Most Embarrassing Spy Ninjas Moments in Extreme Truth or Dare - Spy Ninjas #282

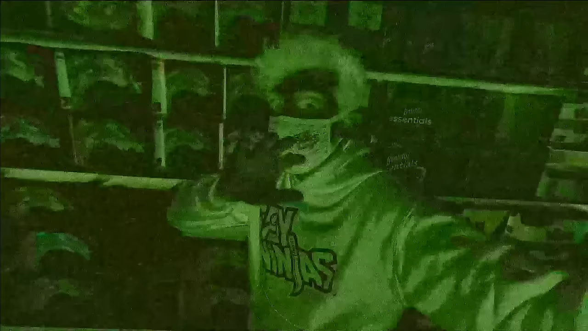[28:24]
Trying to see now, walking around here at night. Look at this, all the aisles are empty. Hello? Guys, this is super freaky.